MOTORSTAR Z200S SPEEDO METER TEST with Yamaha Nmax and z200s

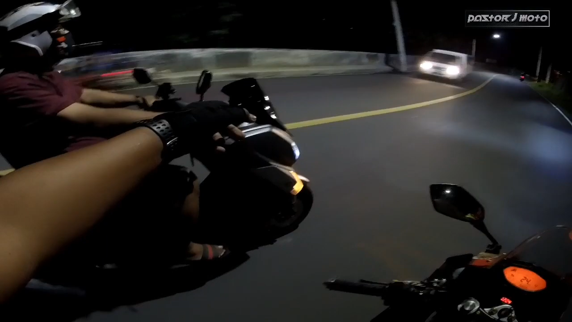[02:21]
24, 24, 23. Oh, almost parehas, di ba?
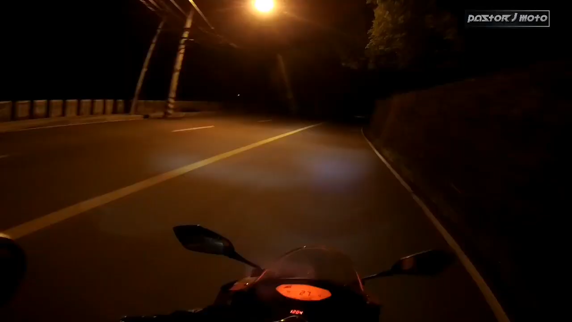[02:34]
Ganun din sa C2S. Parehas din po siya, mga chupapi. Nagkakatalo lang ng konti pagka nauna ng konti ng gulong. Pero almost pag nagbantay, parehas na parehas siya. Kaya kung sasabihin na advanced reading, malabong malabo po yon, mga chupapi. Kung pagbabasihan naman natin yung GPS,
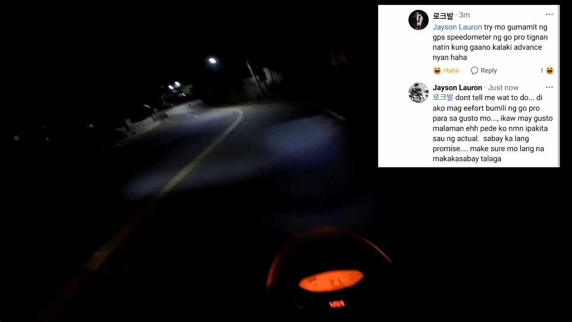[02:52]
meron naman pagkakaiba yung reading sa GPS at yung reading dito.
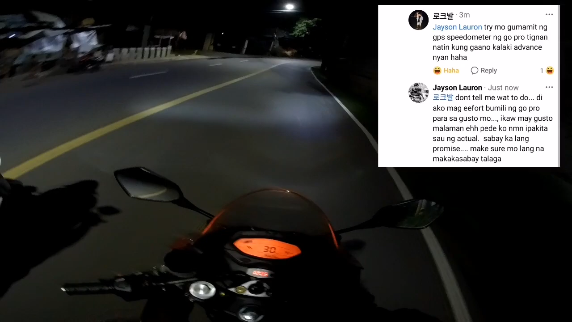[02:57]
Hindi talaga parehas yan kahit anong motor. Merong discrepancy.
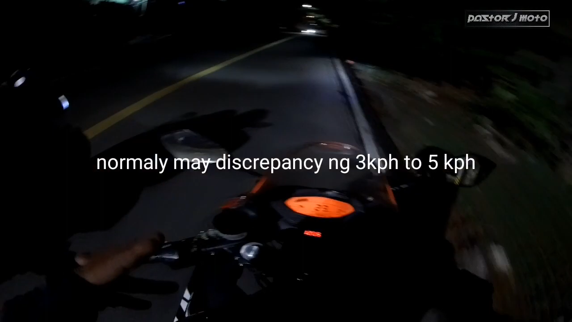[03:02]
Lamang yung sa speedometer dito sa ground, sa dito sa ano, test dito, kumpara sa GPS sa taas, kasi medyo may delayed, ano po yan, delay reading po mga chupapi. Kaya ako na lang, pag di pa kayo naniwala, bahala kayo sa buhay nyo, mga leche kayo. So paano, thank you for watching mga chupapi, sumayon nyo ang kapayapaan, mayo kayo at makarami, sana nagkaroon ng kaliwanagan sa inyo yung tines natin tungkol sa advanced reading daw nung C2S natin.